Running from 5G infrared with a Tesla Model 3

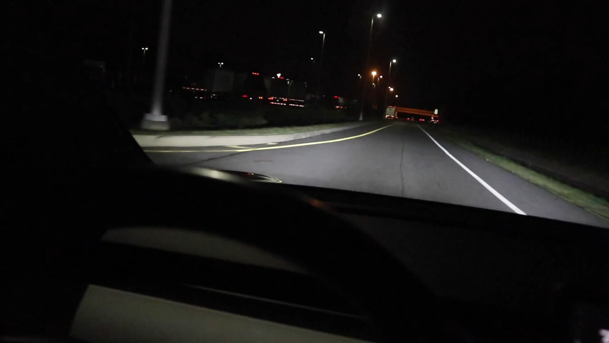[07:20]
Now stay straight to take the Interstate 95 South ramp.
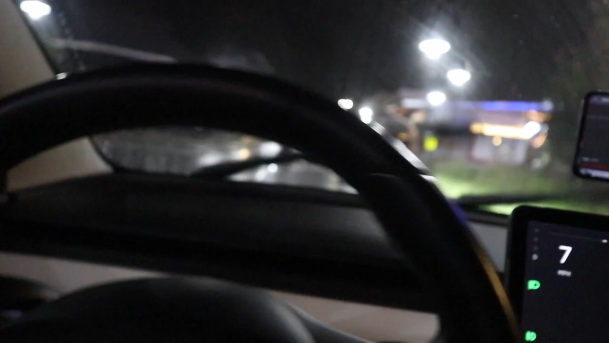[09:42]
So here we go. So this charging, you will arrive at your destination. So this charging station is in a mall or a shopping center, I should say.
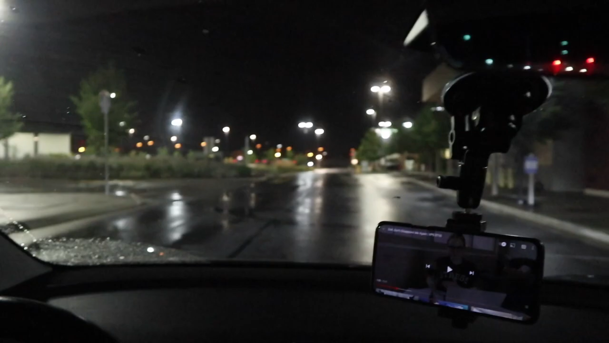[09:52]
I don't see the chargers. Yeah, I see the chargers.